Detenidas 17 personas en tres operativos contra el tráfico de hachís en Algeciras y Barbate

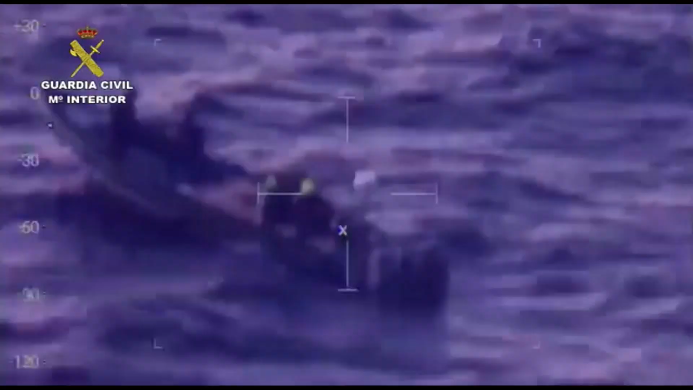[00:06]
el Servicio Integral de Vigilancia en el Estrecho detectó dos embarcaciones en
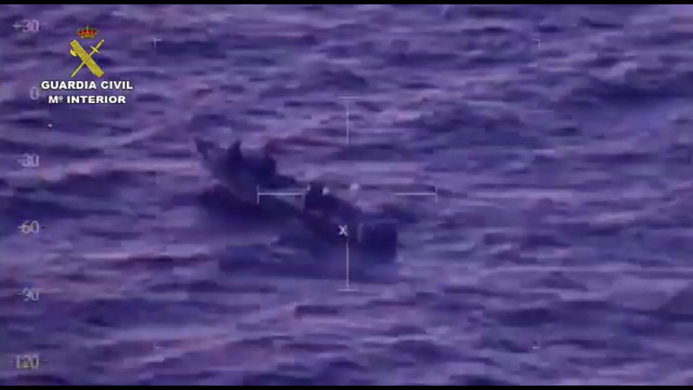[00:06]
aguas de la bahía de Algeciras y observó que una de ellas se dirigía a tierra para alijar,